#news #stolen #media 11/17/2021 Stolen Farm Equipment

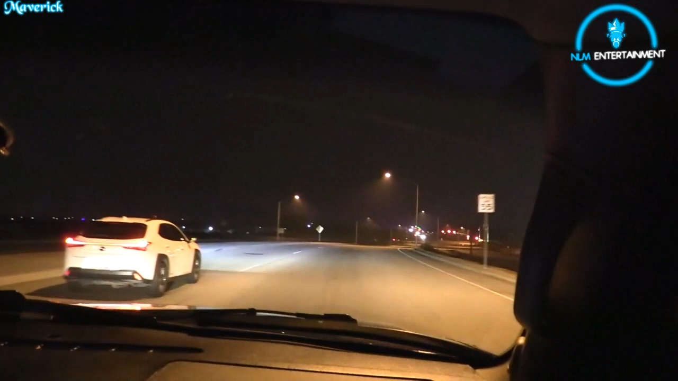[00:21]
we can see the lights up ahead. Alright, let's see if you can pull over anywhere along the side of the street on this side, and then I'll hop out.
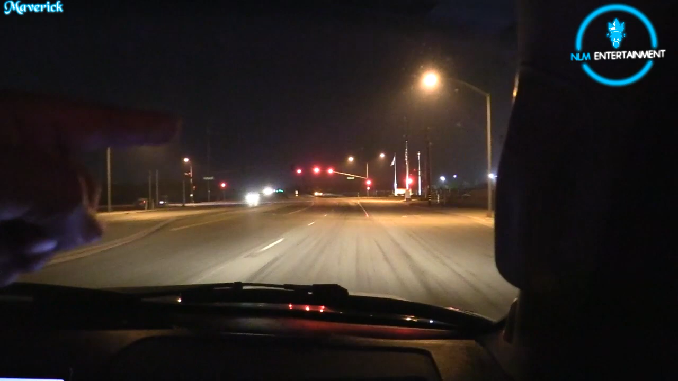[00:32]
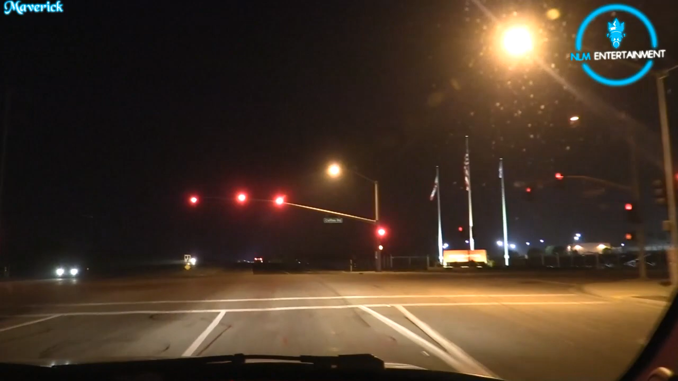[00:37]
Subject is cooperative. There's a language barrier. Hold on, so they might not even, they might already have them out. Unless they're telling him to get out and he doesn't understand, so then we still got action. We're about to find out right now. They are saying it's a language barrier.
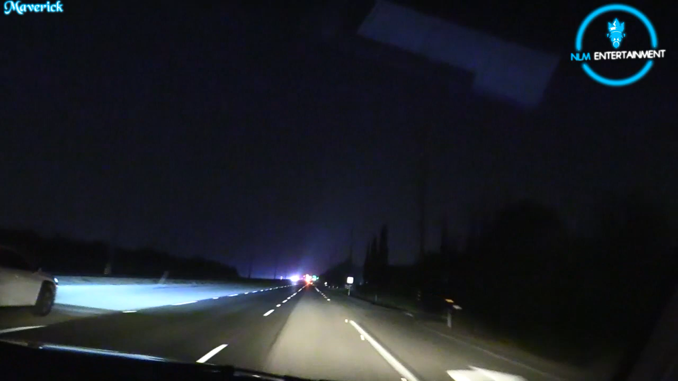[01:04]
All right, so just get behind it first and then pull over. We don't want to be pulled over in front of it. Unless there's a street that light is turned off.